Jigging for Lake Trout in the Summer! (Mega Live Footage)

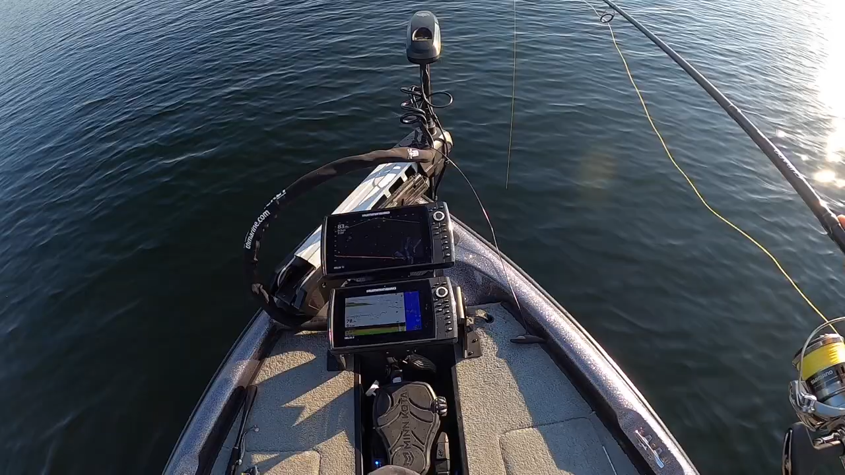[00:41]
I'm going to zoom in on the screen here if I can.
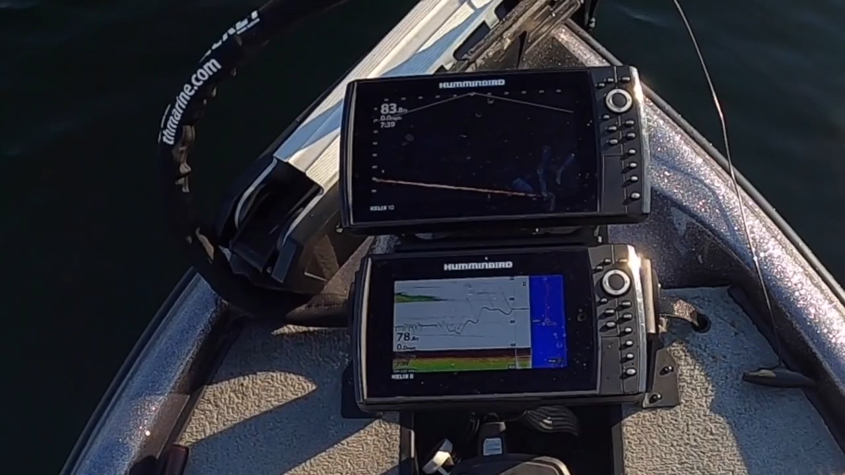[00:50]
This is such a game changer. I can see which way they're going. I can see everything
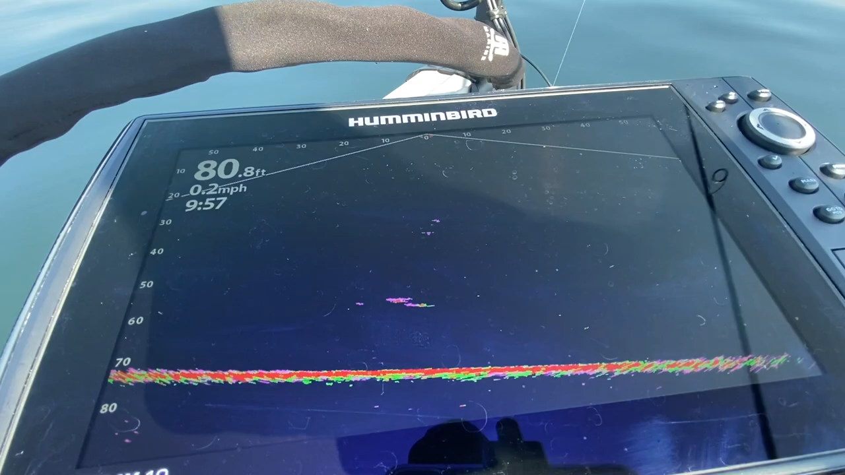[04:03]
On screen: depth 80.8 ft, speed 0.2 mph
four my bait right there do you see though with persistence on you can see which way they're turning where they're going
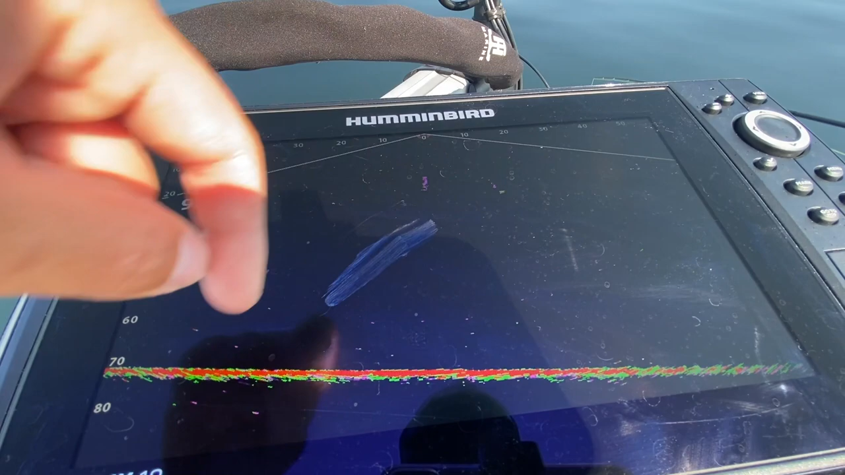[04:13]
it's so sick like this guy's turning around a little bit fish coming in on bottom right here you guys can see that we'll go down there
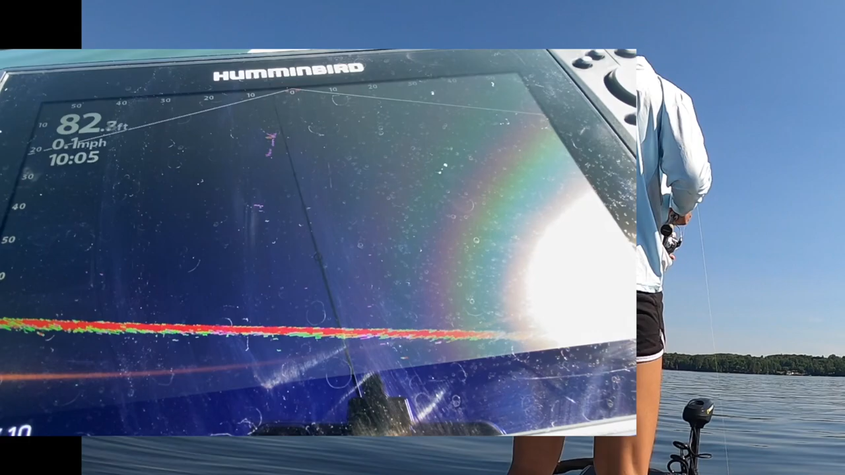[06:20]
On screen: speed 0.1 mph
see I do still have sonar on just because I can't like I haven't dialed
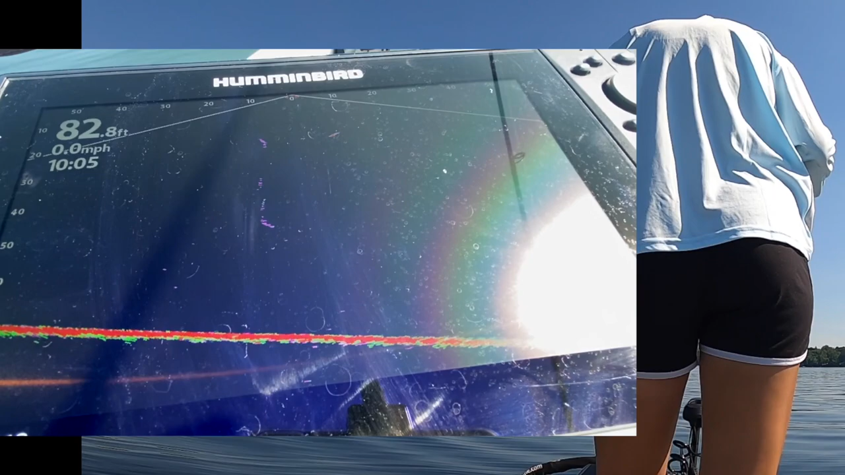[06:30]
On screen: depth 82.8 ft, speed 0.0 mph
dialed this in yet and passed about 60 feet I can't see too well so I still have sonar on my Altrex just to make sure I don't miss anything but I'm sure with time I'll get this dialed so I just kind of want to fish right now another one there so I I I I